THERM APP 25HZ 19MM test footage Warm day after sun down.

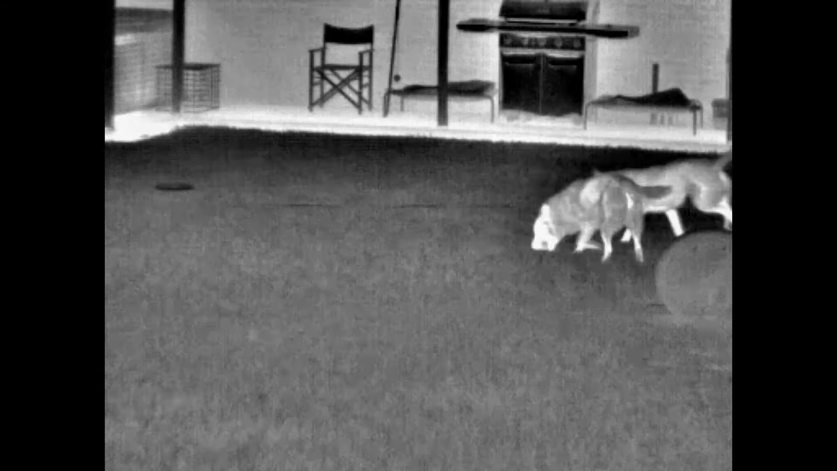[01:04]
I can't see them with the naked eye.
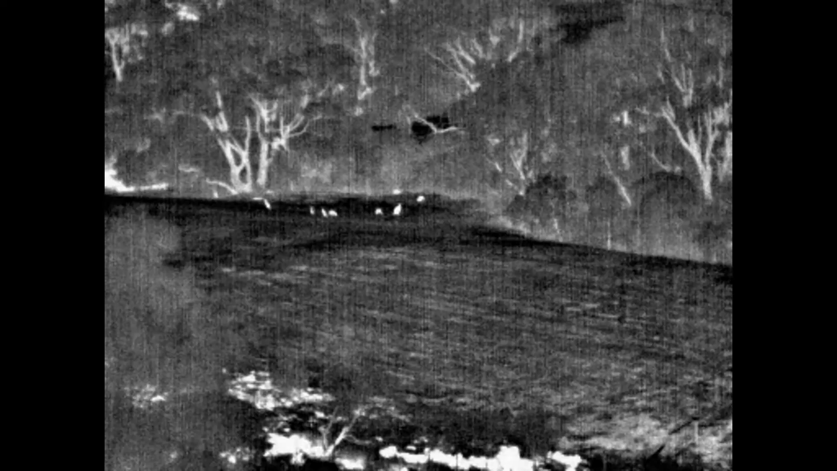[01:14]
There's a mob of kangaroos, how far do you reckon they are? That would be 300 metres.
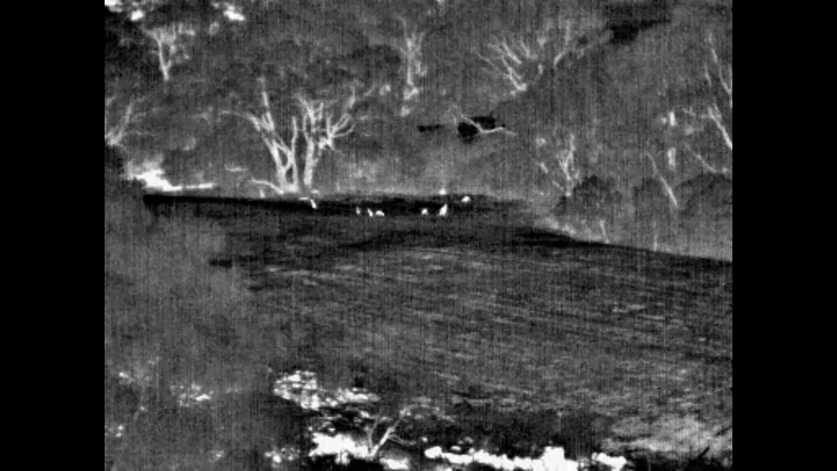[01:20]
There's a great white hunter down there, where is he?
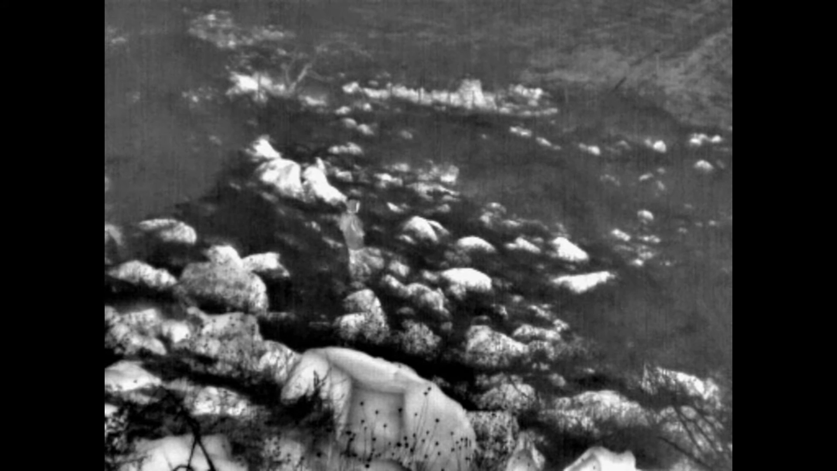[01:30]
He's blending into the rocks, because the rocks are still hot. You can see. Do you think a snake up? Yeah, that's what I'm interested to find out. That one there would be 100 metres.
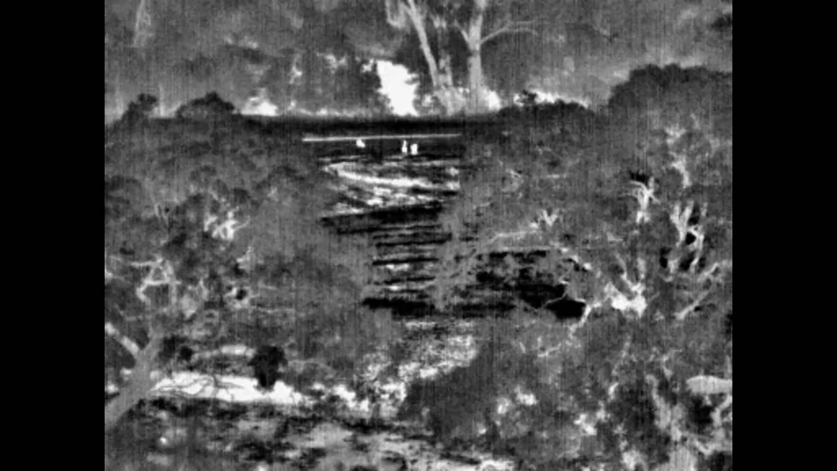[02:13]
There's more kangaroos. Probably 200 metres.
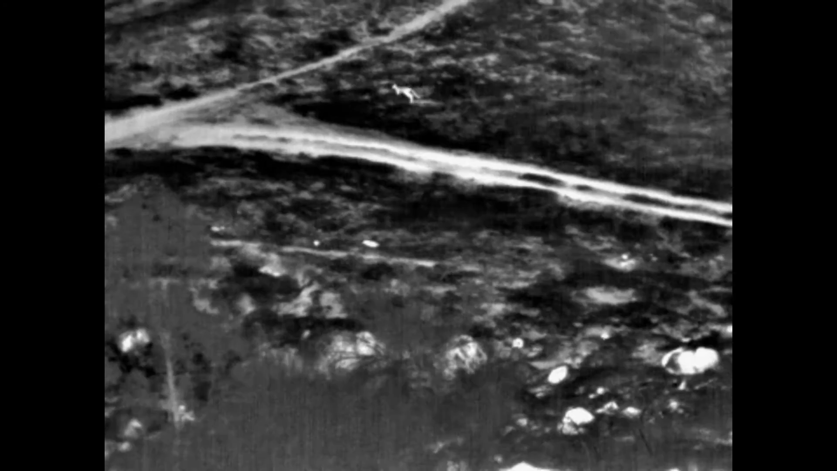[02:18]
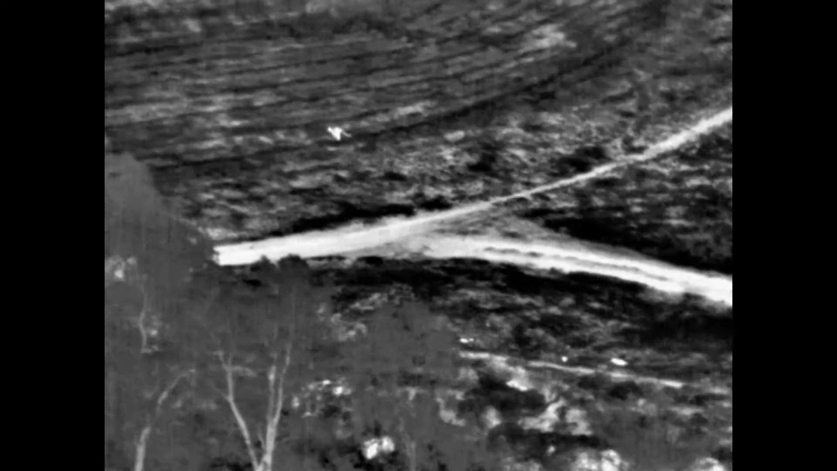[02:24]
Big mob of ducks just flew past.
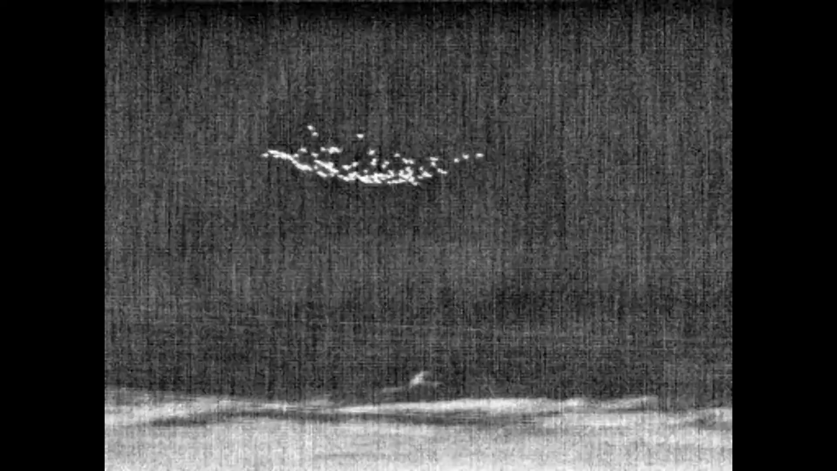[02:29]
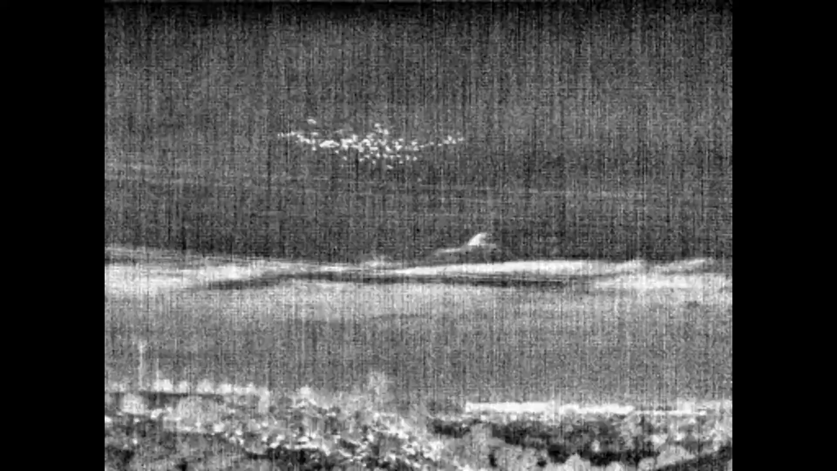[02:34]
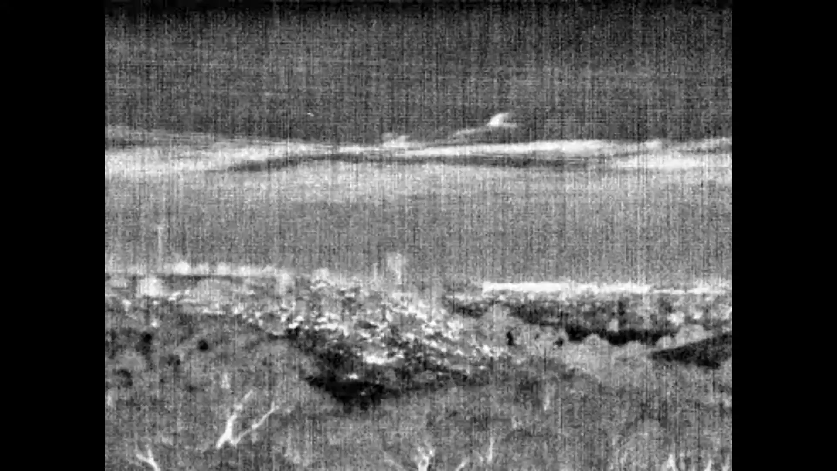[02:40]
That's a rabbit and probably 50-odd ages. Is that a bat that went past?
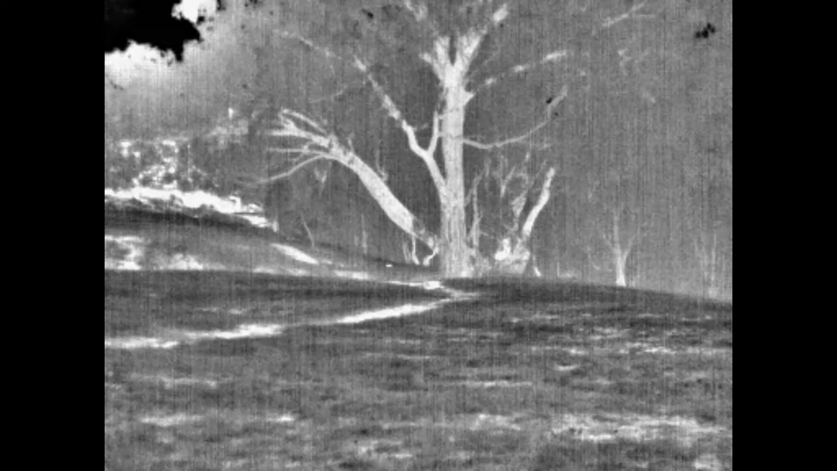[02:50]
Looks like an owl. In the back left corner. Is it a possum?
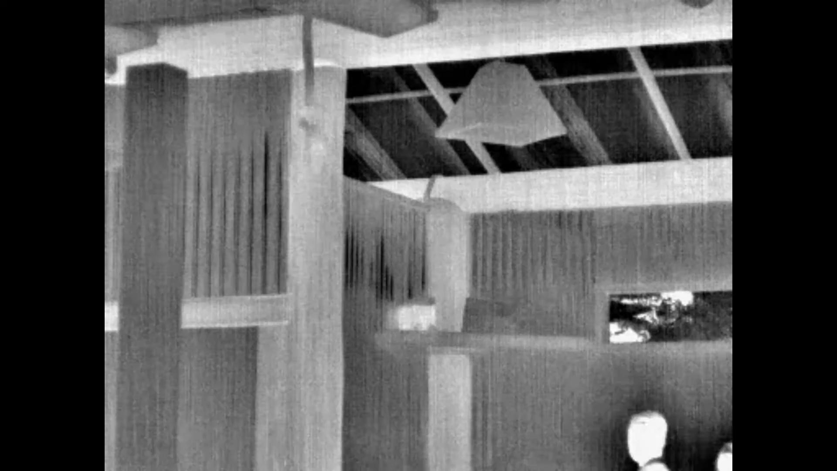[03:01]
It was a bird. Which way are we looking there? That's down that crossing. There's two things there Dad in the tree.
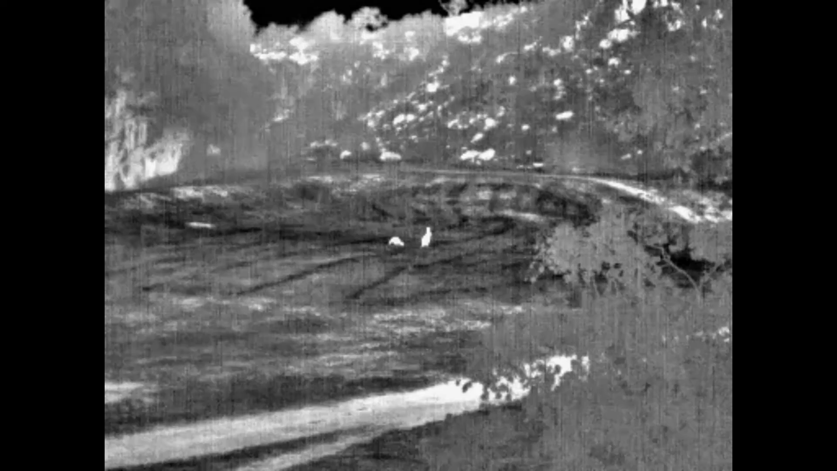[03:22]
There's a rabbit right out the back there. Just hopped in the bush. Yeah, just leave it there. Don't move it. Leave it. Leave it. Take it off.
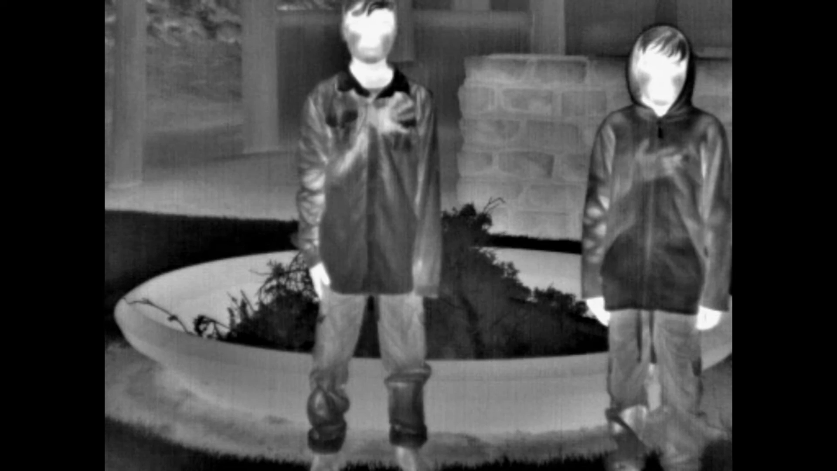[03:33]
See the hand print? No, your face is already hot mate. Put it on your... Yeah, there Darce. Where you were Darce. Put it back where you... Yeah, on there.
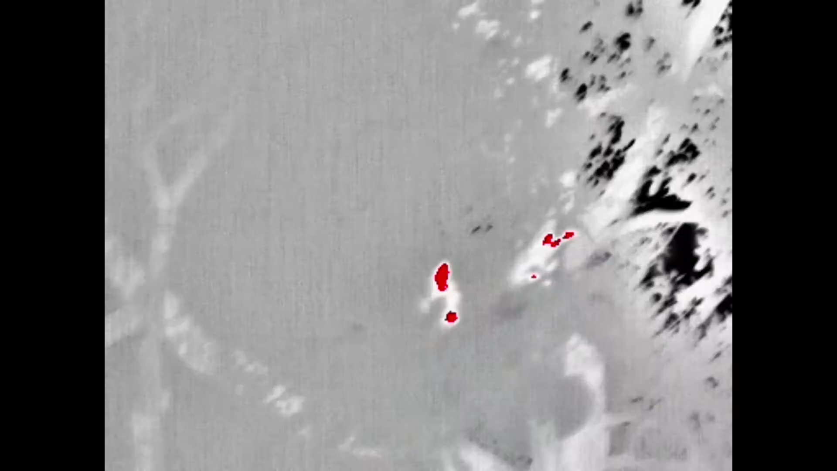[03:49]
Moving.
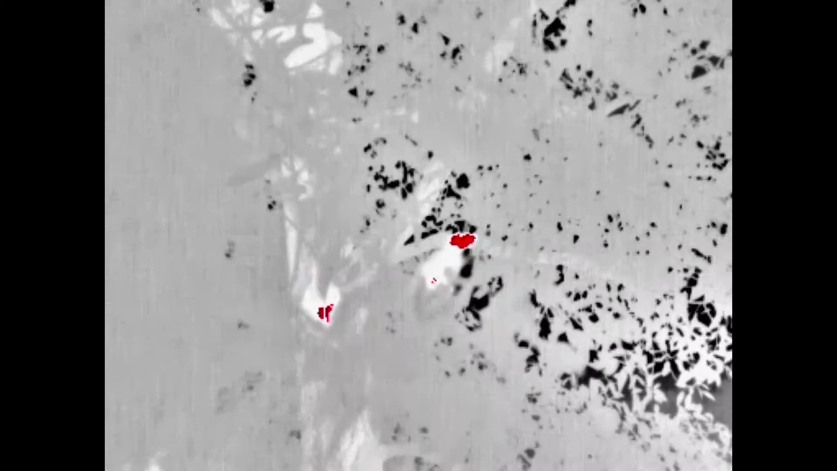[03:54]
Is that bird asleep Dad?
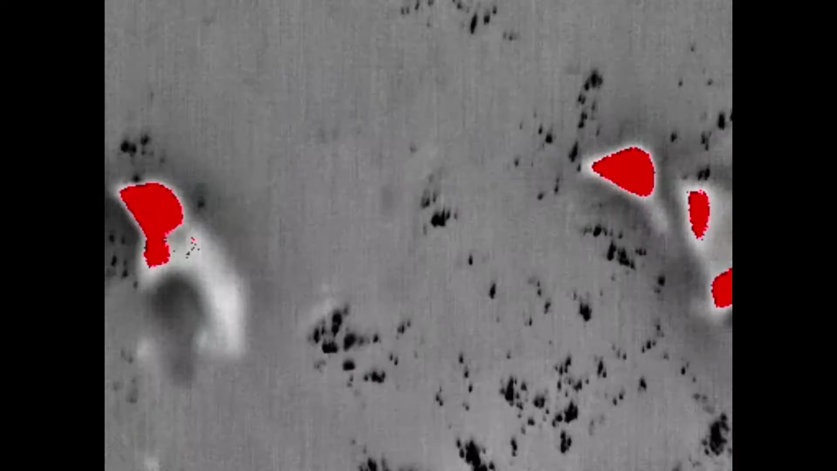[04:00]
I know. They're two birds. Dad, the bird's just sitting there.
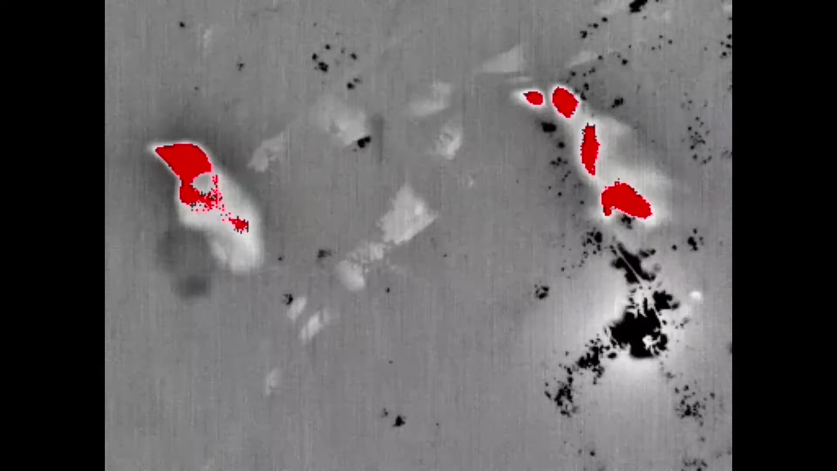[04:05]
You put the camera so close to him. I know. It's a honey bird. The ones that go ca ca.
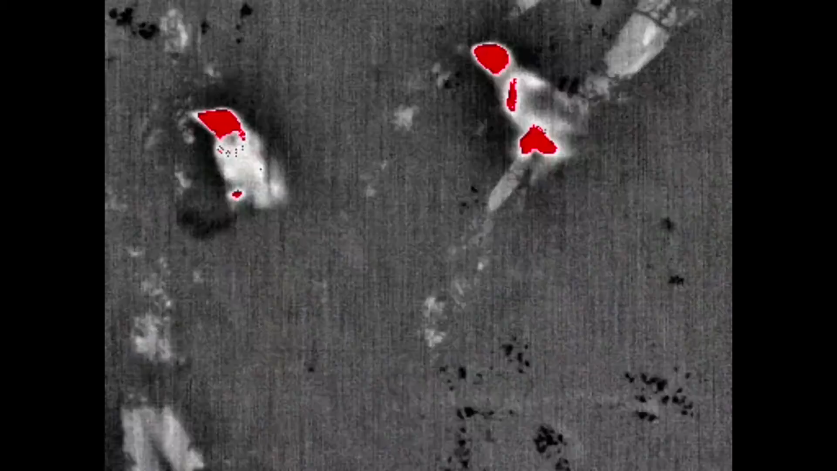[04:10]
The like raptor sound ones Dad. You know those ones? Mmm. Ca ca.
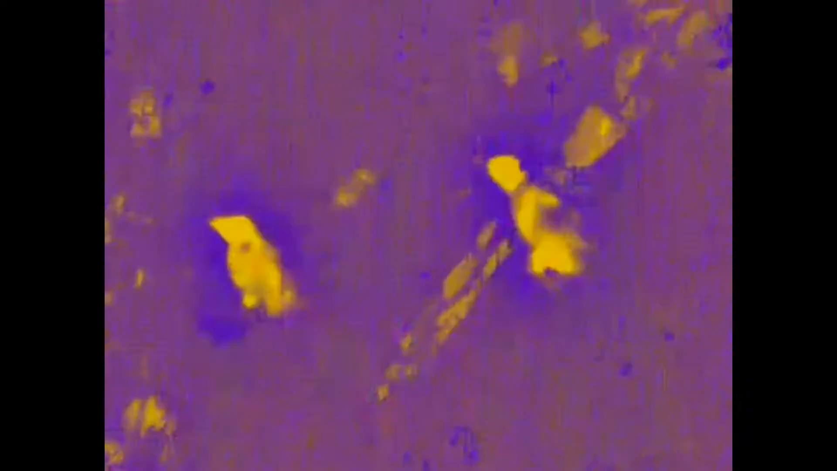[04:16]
They're trying to sleep.
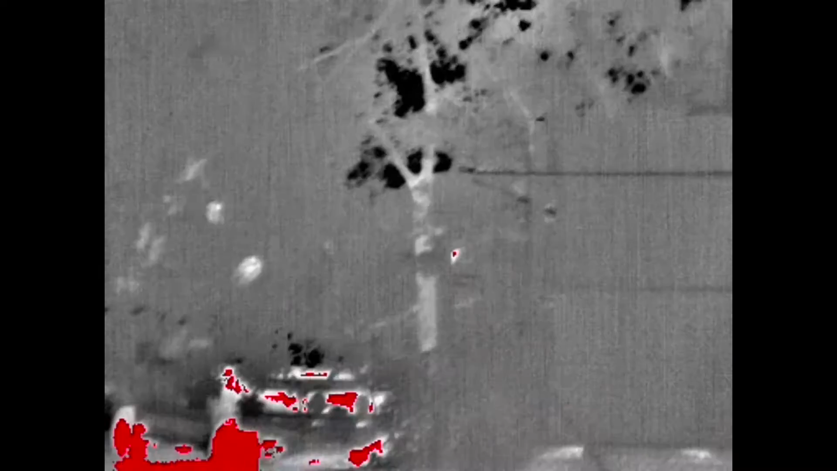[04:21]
There's something just here too. There's birds here too. There's birds here too.
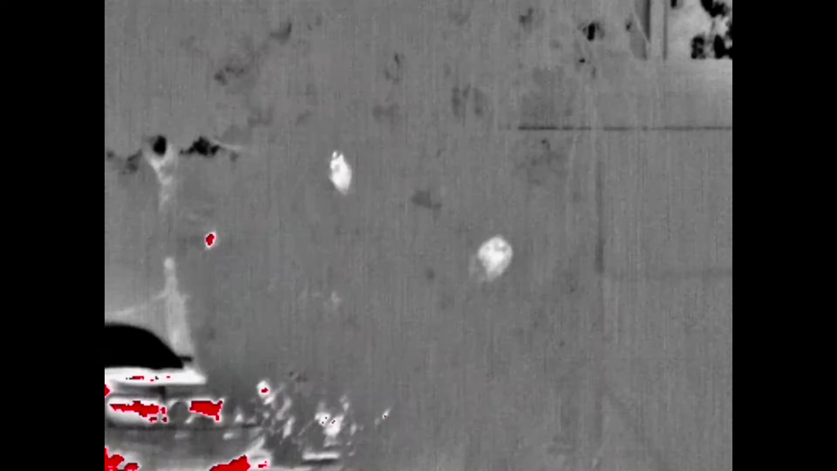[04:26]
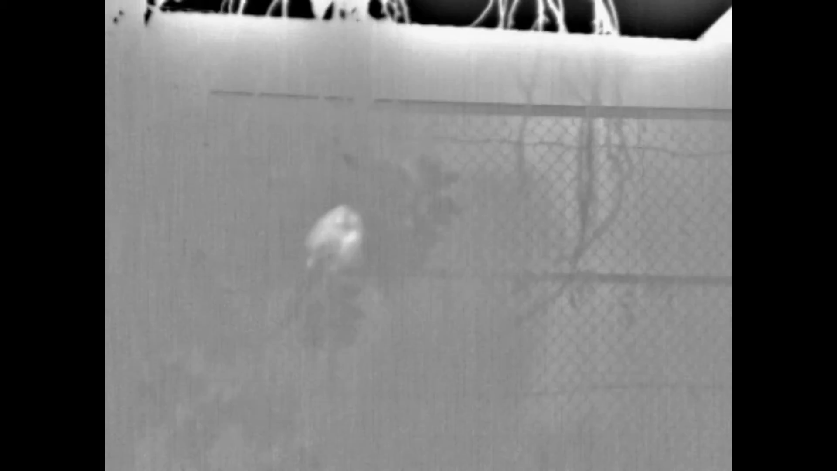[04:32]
There's birds here. Yeah. What is it? Isn't that branch just there?
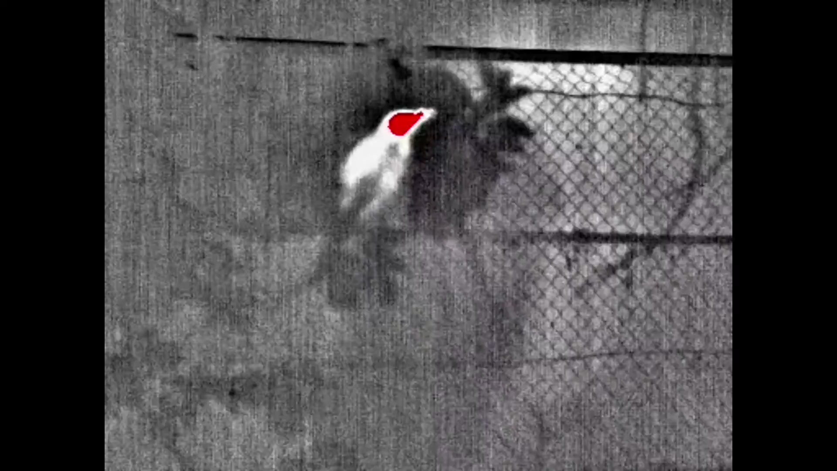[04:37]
Straight in front of you. Yeah, they're right there Finn.